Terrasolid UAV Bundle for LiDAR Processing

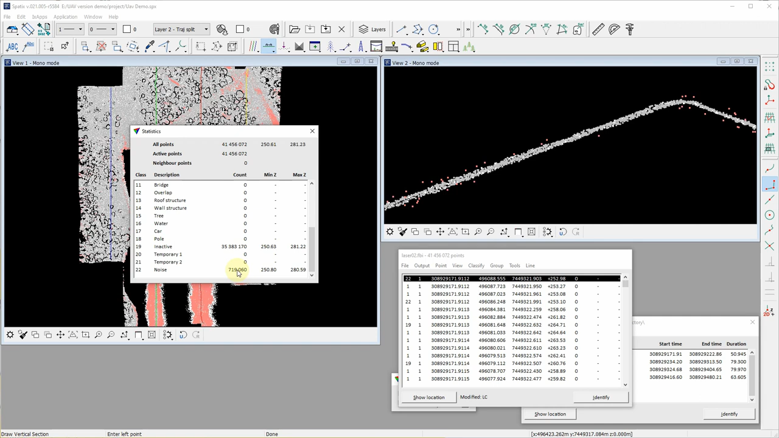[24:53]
so that's uh 10 about 10 percent of our original point cloud quite many points are now in inactive class and then there are those noise points also but let's uh let's uh let's now hide these noise and inactive points from our visualization
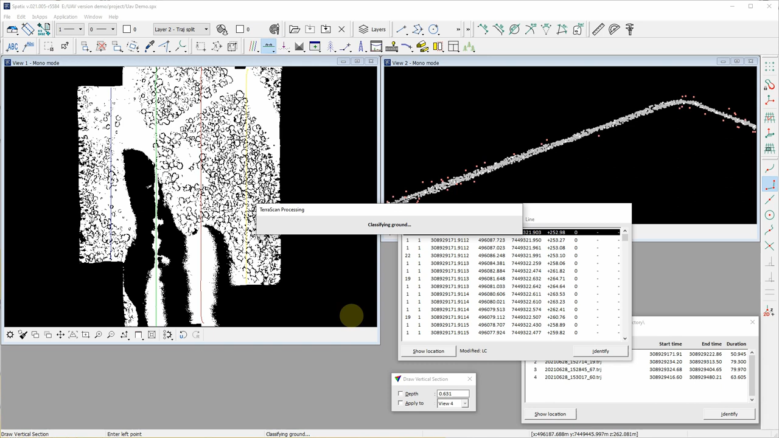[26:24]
this should exceed the dimensions of that building let's run this ground classification step so now the algorithm finished and let's check uh it uh the ground classification routine first we just classified some low points so this is again uh one noise removal phase then it classified about half million points to the ground and also some low vegetation
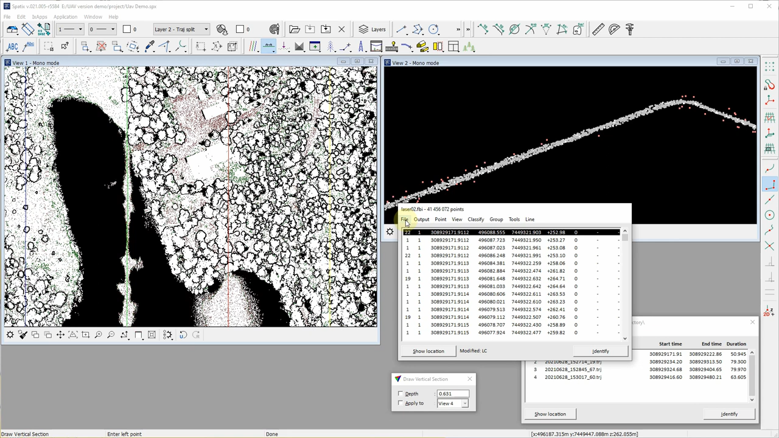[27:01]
and now we could check one nice uh uh visualization mode so i'm changing
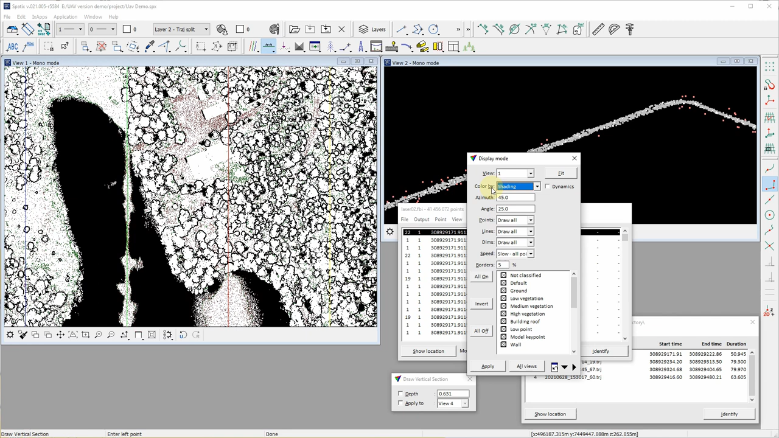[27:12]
this color by the shading and visualizing only ground points so now here we can see the surface model of this area and this is a bit more uh a bit more uh resource exhaustive uh visualization so i do not uh recommend it recommend
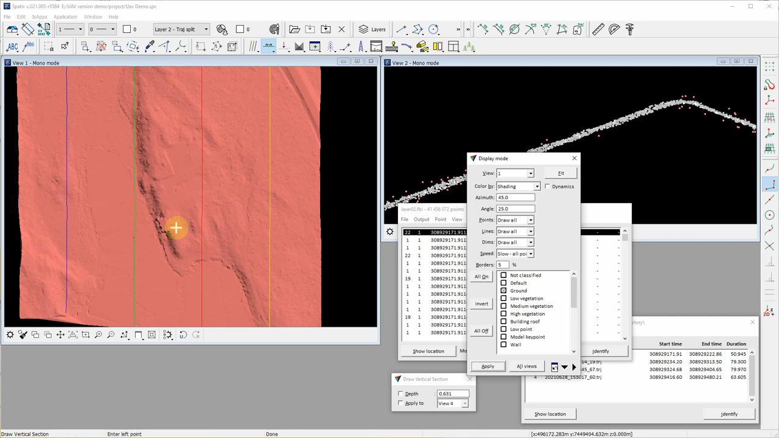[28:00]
my machine and actually now we can see quite nicely why it is always the uh important to also check uh the result of automatic processes so here near this lake we have some small soona cottage
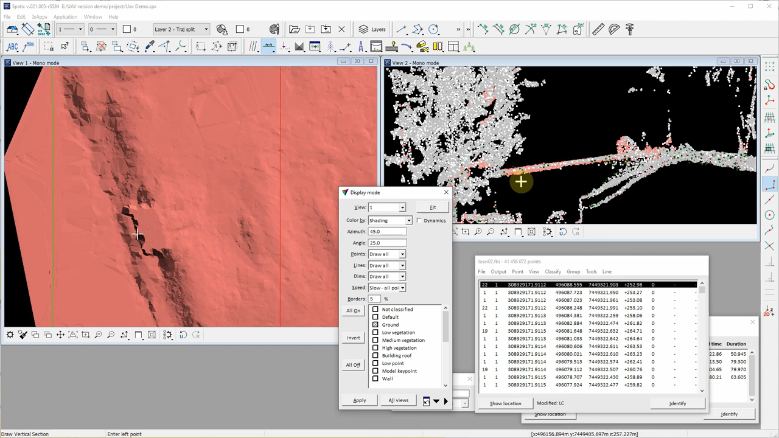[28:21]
and it is now classified as ground because the roof of this cottage extends directly from the ground level so i will change the visualization a bit
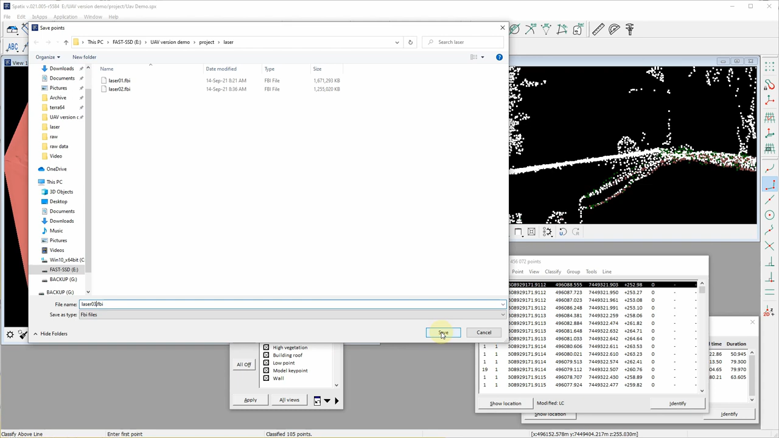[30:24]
any work if we do something something wrong in the later and need to go back so then let's have a look at the next step so next will be classified by height from ground so we will uh divide our point cloud on the different elevation in the walls and this visualization is most likely
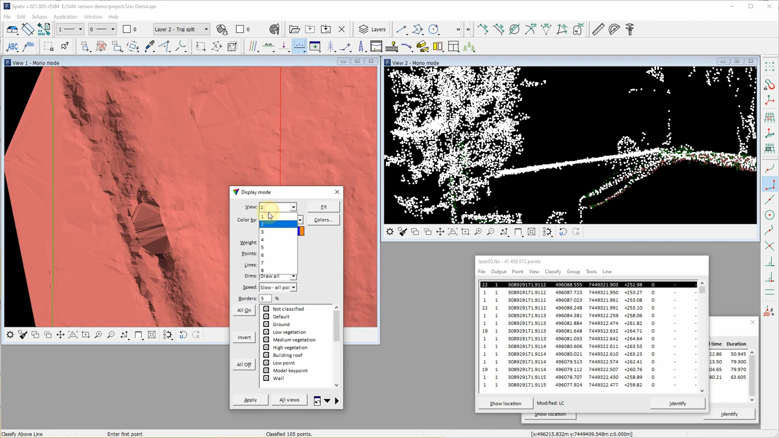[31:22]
so let's see what happens i will change a bit uh the visualization settings and display all points but that noise and deductive glass and then let's process process those those points
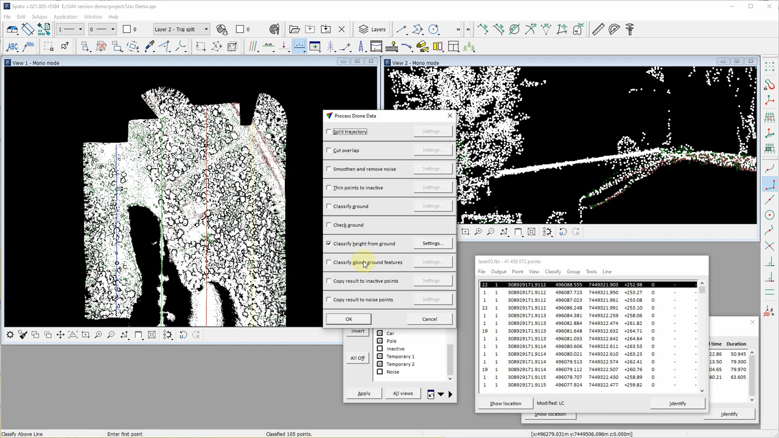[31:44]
so now this uh
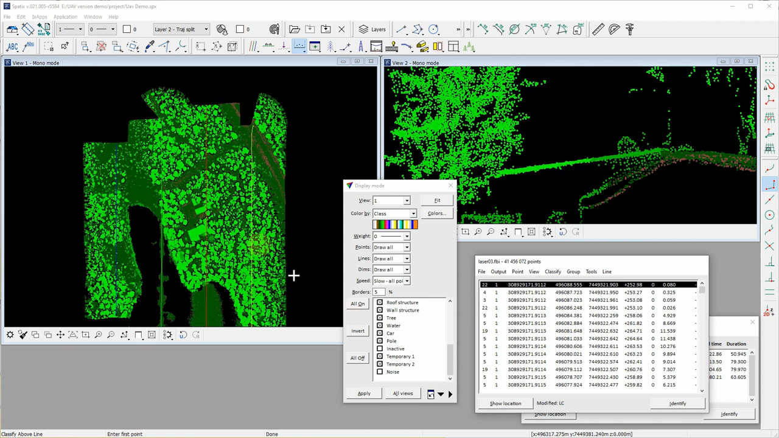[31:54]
software computed distance from ground and did the classification so we can see that here uh are those uh close to ground points then the dark uh uh green is low vegetation and then after that comes medium vegetation and high vegetation is uh uh then all that is left after those two classes
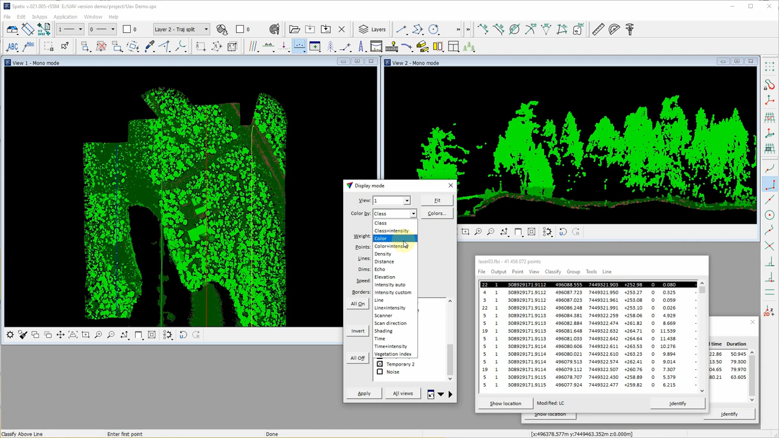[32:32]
and now when the software also computed distance to the ground we can also have this one quite nice visualization mode uh color by distance from ground so uh uh now here all about ground objects are colored or visualized by their distance from the ground and close to ground points are visualized by their intensity so
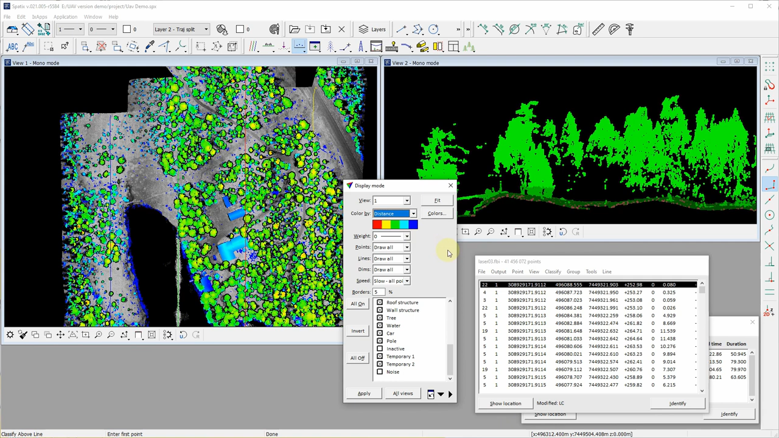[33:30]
and then uh the next step is classify above ground features so so we will with uh grouping uh find all individual objects and classify those groups to different above ground uh classes so
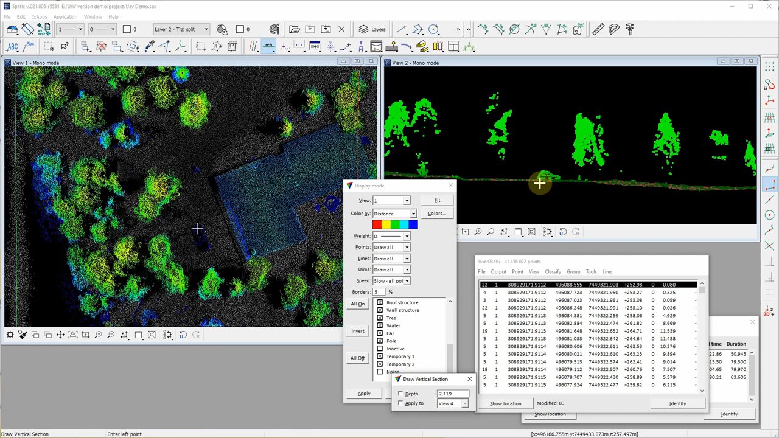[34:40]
is actually one seems to be one car over there let's check yeah it it probably is one car but otherwise here is
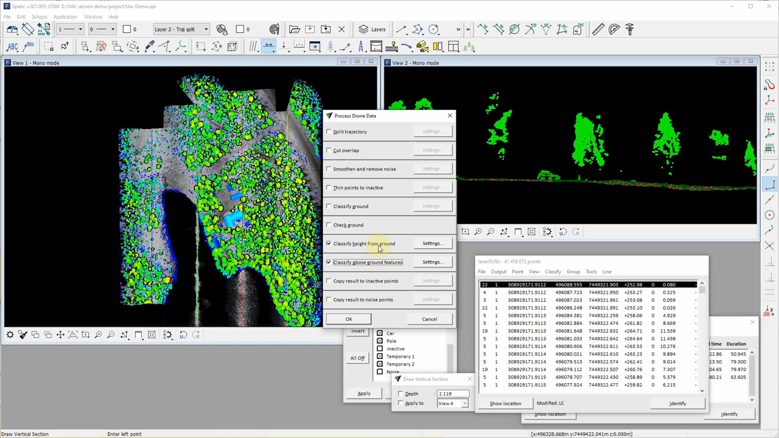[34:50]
stuff belonging to these classes and not to pole class so well let's classify stuff to these these different classes
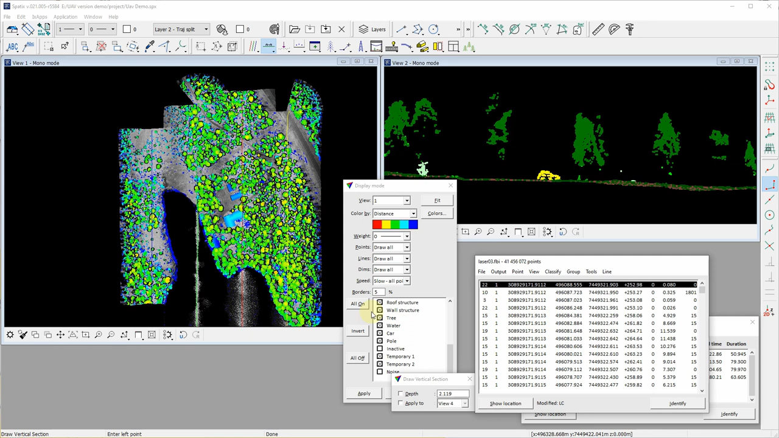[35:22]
so now we can check uh the new classification so we seem to have here uh these red points those are now the uh building roof class then there is vegetation uh mostly trees and then
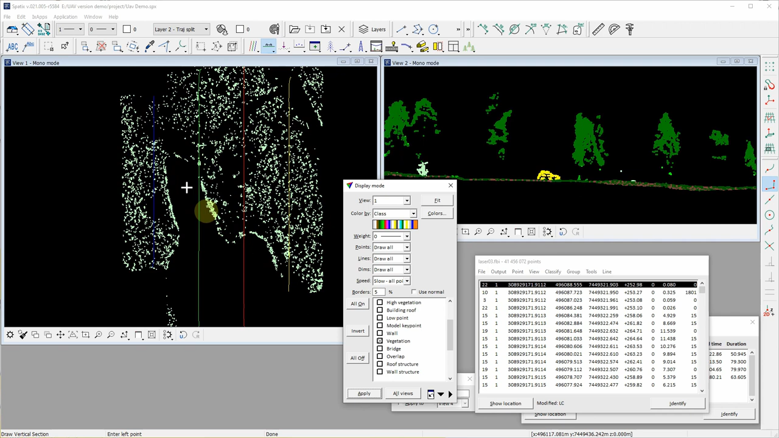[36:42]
so and and vegetation that should be some lower vegetation than trees and overall most of our points are still in that uh uh inactive class then we have quite many points in three class and those are now uh the last step classified points from high vegetation to those individual classes